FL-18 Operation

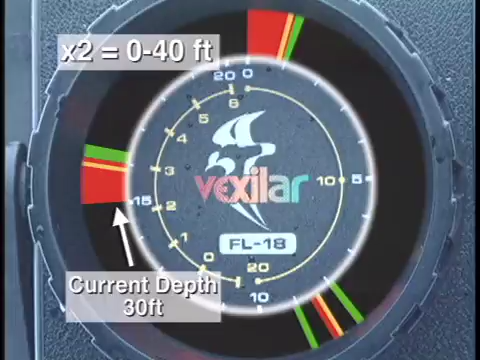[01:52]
In the 2x range, you will need to realize the depth shown is actually twice that of the outer white depth scale to give you a 0-40 foot range. Or you can use the inner yellow scale on the right side.
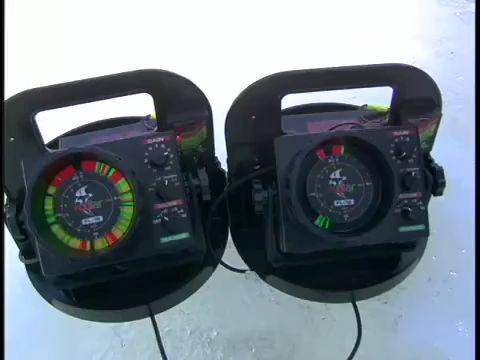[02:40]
The FL-18 has a 10-step interference projection mode.
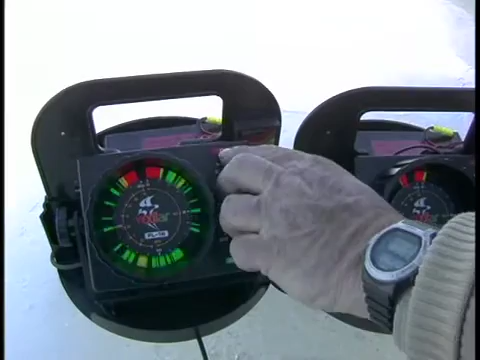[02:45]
This permits you to use two units side by side without causing signal interference.
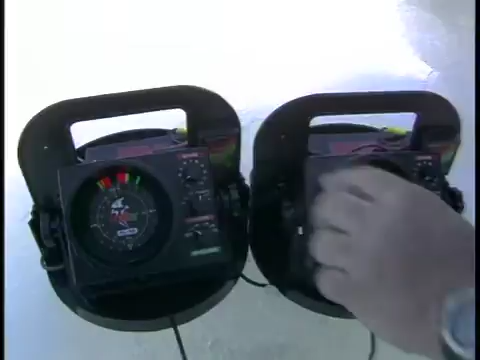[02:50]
This feature is always on with your FL-18. By simply pressing in the gain knob,
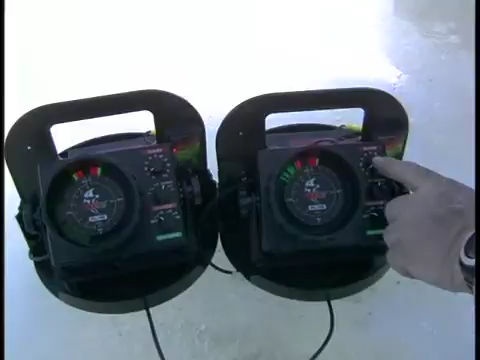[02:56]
you will be able to fine tune the level of interference that you will need to wipe out.
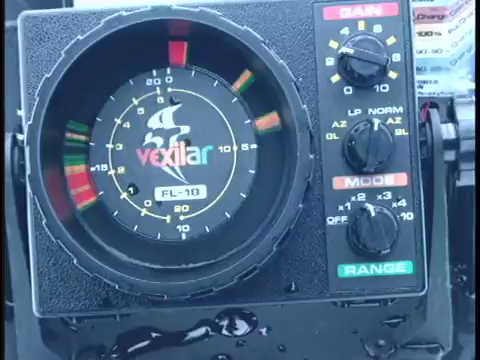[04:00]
The FL-18 has four patented technologies that will let you see and learn more about the water below than ever thought possible. Let's talk about the different mode settings.
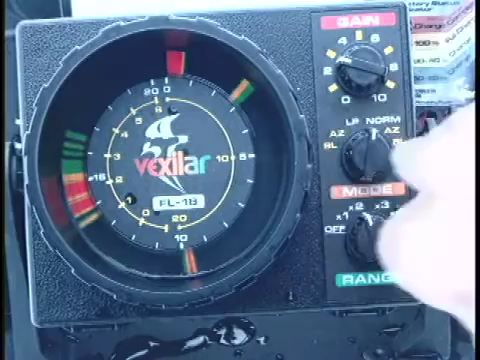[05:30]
Adjust the range settings to find the depth you are using on the outer white scale.
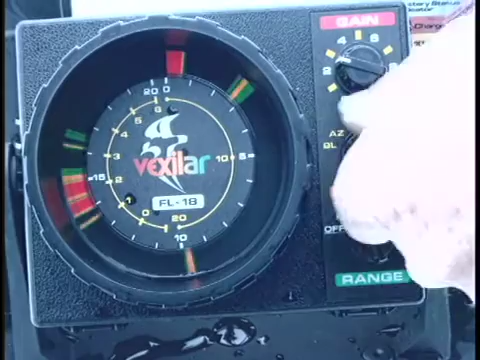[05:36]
Then you can switch back into the AZ mode.
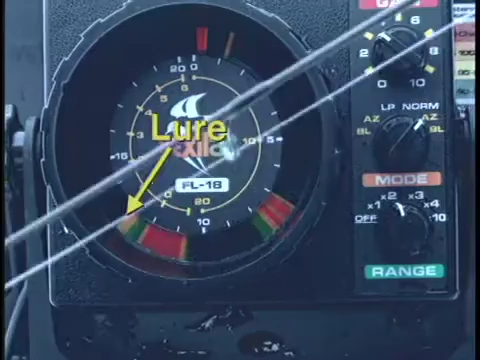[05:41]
The FL-18 will show you amazing target separation on the AZ mode and deliver target ID of under one half inch.
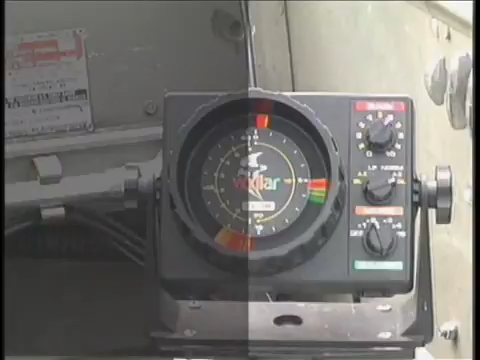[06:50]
On the left side, starting at the seven o'clock position on the display, you will be locked in on the bottom six feet, no matter how quickly the depth changes.
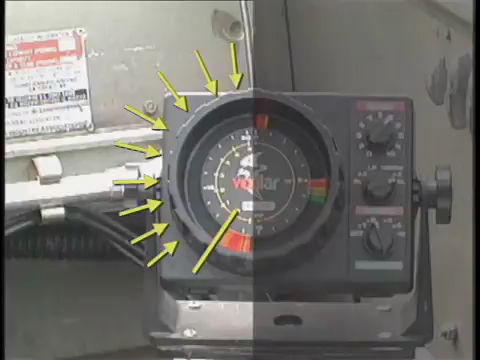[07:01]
If you move into waters shallower than six feet, you will see the surface reading moving downward towards the bottom.
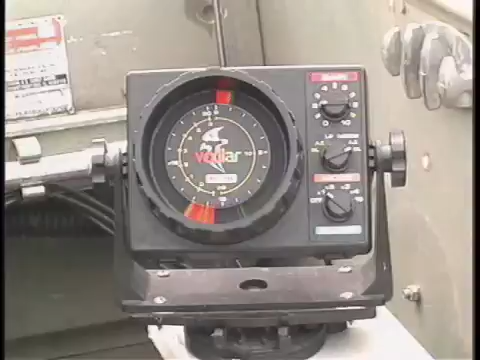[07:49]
The BL mode shows you a steady view of the bottom six feet at all times, no matter how quickly the depth changes.
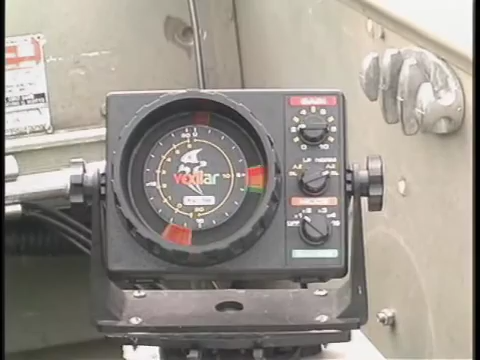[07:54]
And don't forget to fine tune your gain setting if you are changing depths rapidly.